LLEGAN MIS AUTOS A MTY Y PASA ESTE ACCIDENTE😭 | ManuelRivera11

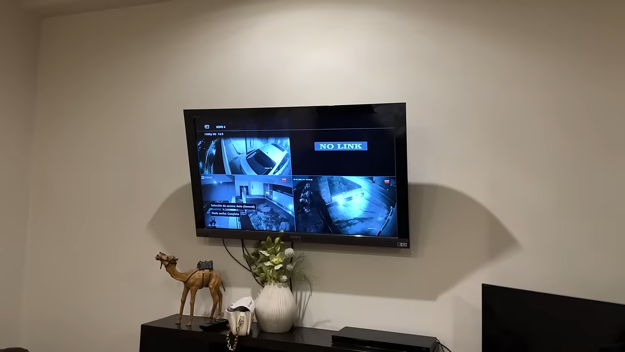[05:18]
Ajá Ahí están las cámaras Del estacionamiento De la entrada De la piscina
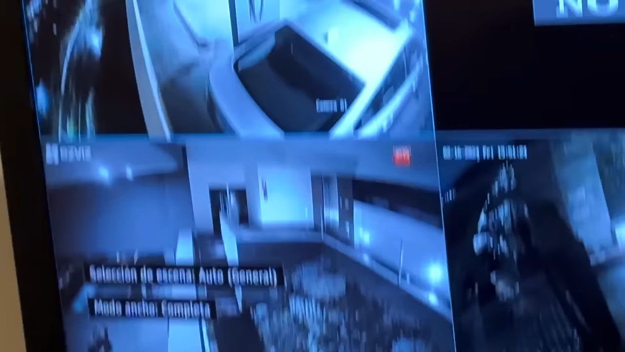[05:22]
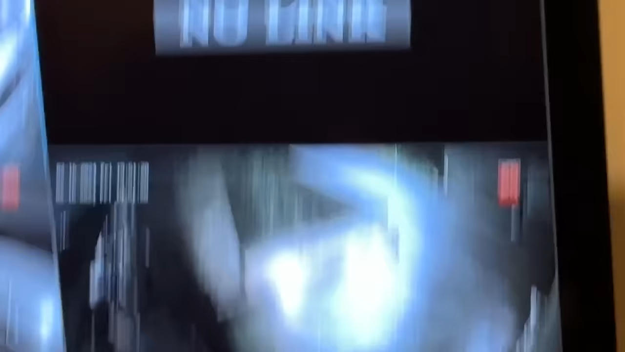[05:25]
Y esa que seguramente Es la cámara de la sala Que es la que No link
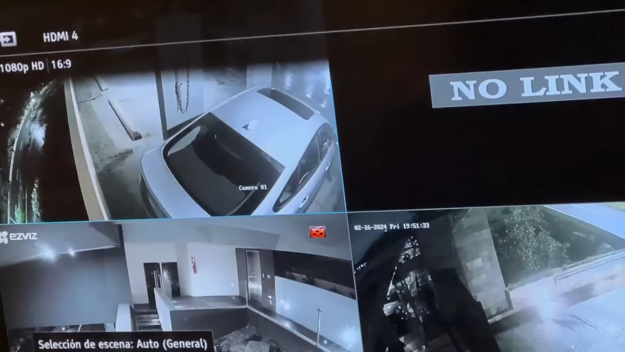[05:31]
Y ahí está la Raptor Miren No sé si se alcanza Se va a quitar ahorita En cualquier momento Ahí está El mini Y
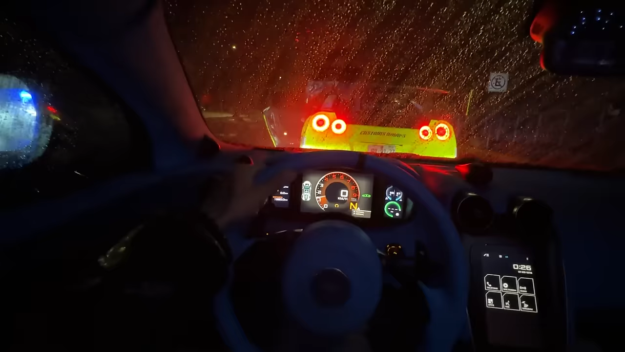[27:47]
Nos queda un caminito Por recorrer Y Esta madre Ahí son las direccionales